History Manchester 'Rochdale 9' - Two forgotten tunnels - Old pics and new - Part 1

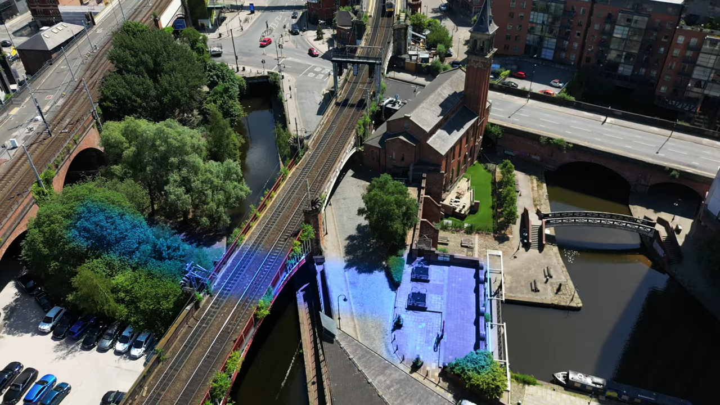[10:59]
So here's an aerial shot of the grocer's warehouse and the tunnel that's attached to it.